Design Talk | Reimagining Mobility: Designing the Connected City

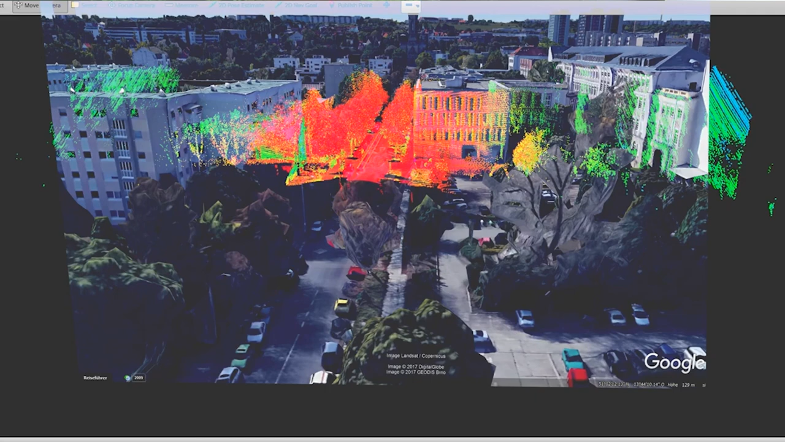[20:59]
And as you move through the environment, as these cars move through the environment,
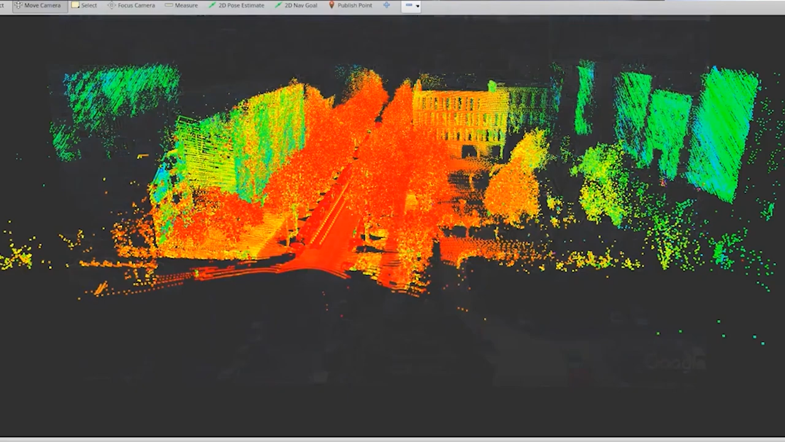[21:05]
they're creating essentially a whole other reality, a kind of digital reality.
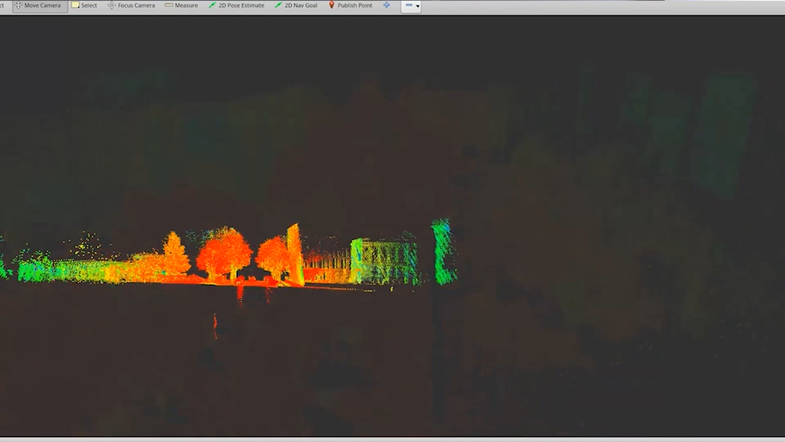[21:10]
This reality is what they need to get around in the cars.
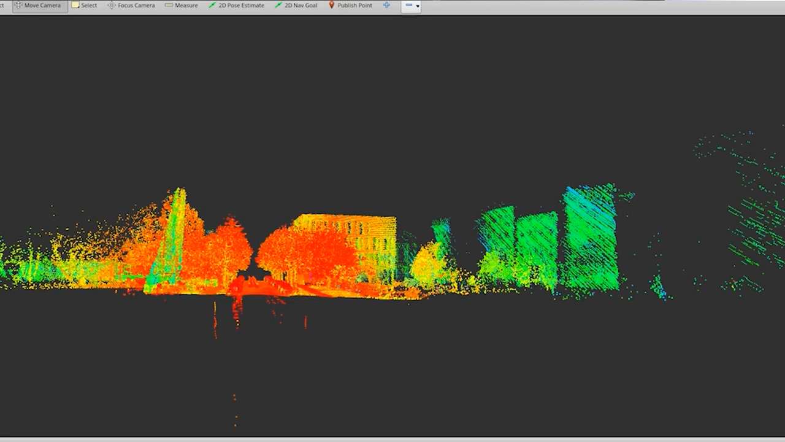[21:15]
The robotic systems need to have a digital version
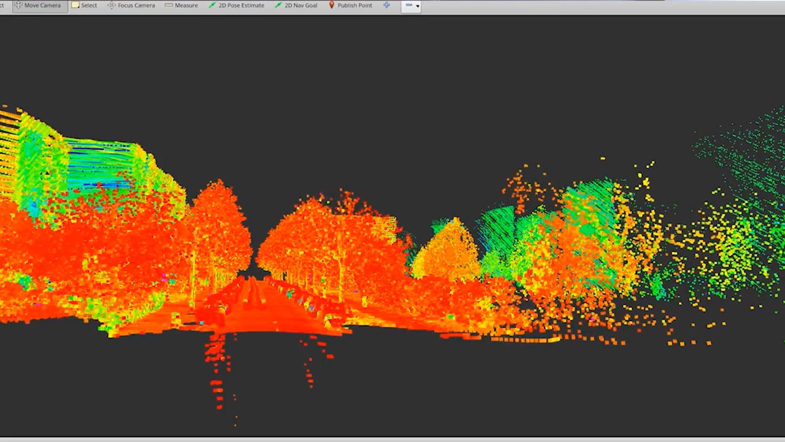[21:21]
of the landscape in order to know how to navigate, to see humans on the street, to avoid them.